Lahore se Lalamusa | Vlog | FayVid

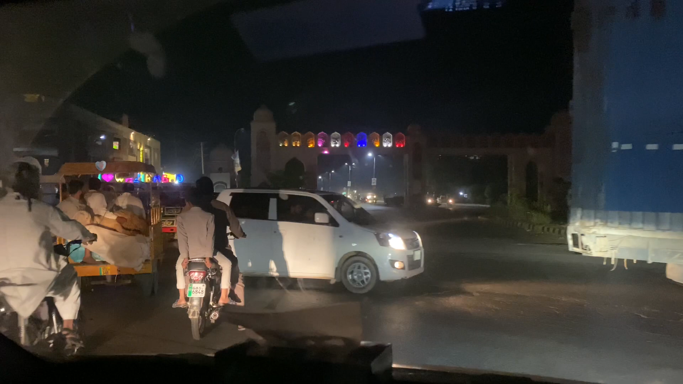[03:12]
ये भाईजान वजीराबाद का गेट आ गया, ठीक है, ये अंदर सारा वजीराबाद है और ये छुरी कांटे बने हुए हैं क्योंकि यहाँ के छुरी कांटे दुनिया में बहुत मशहूर हैं।
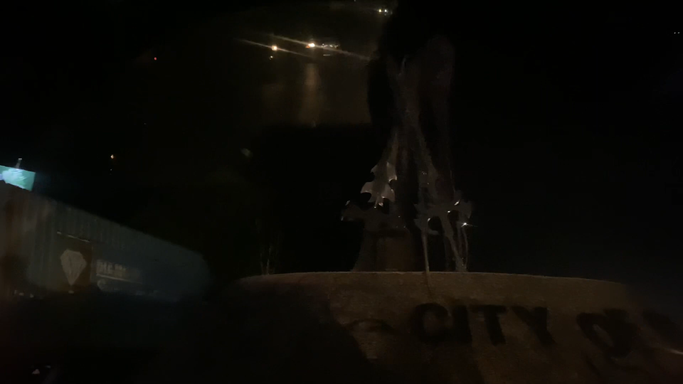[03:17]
अभी इन्होंने लाहौर के छुरे नहीं देखे, कैसे काटते हैं पता भी नहीं चलता, तो ये अभी मशहूर है नाम इसका, नाम तो लाहौर का मशहूर होना चाहिए छुरी कांटों। ये बड़ी अच्छी बात कही आप। ये भाईजान चनाब टूल प्लाजा आ गया, ठीक है।
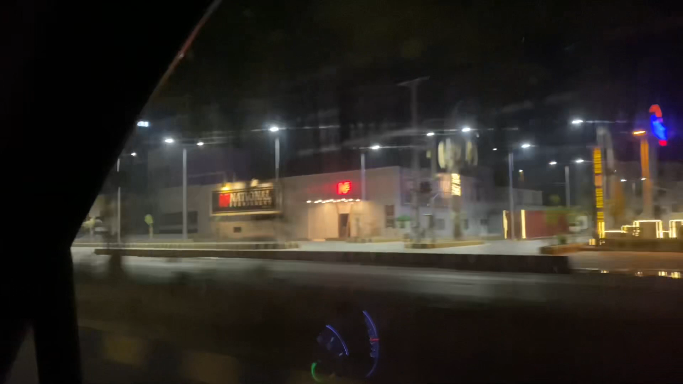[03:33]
ये भाईजान में एंटर हो गया गुजरात के अंदर, यहाँ का फर्नीचर बहुत मशहूर है। भाईजान गुजरात वजीराबाद और लाला मूसा में ना हर घर के 2 या 3 बंदे ना यूरोप में बैठे हुए,